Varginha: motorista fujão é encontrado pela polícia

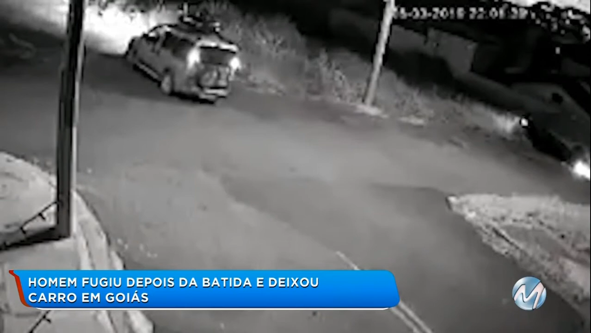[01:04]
Contou para o delegado que nunca tinha se envolvido em um acidente de trânsito e que por isso teria entrado em pânico e decidido ir embora. O carro que José dirigia foi encontrado no estado de Goiás.
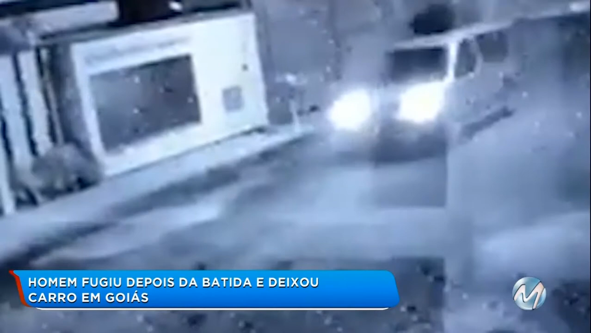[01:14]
O acidente aconteceu no dia 8 do mês passado, no bairro Campos Elíseos, aqui em Varginha. Câmeras de segurança flagraram o momento da batida.